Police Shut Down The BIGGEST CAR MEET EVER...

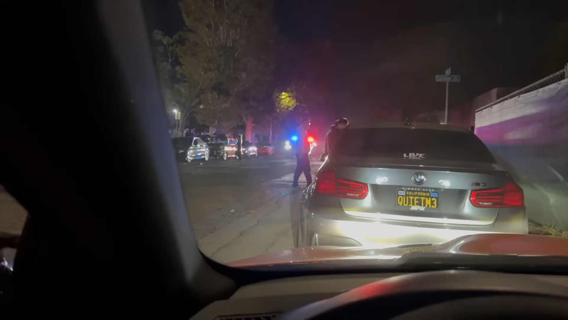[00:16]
Automated message. They're like, you must leave the scene immediately or you might get arrested.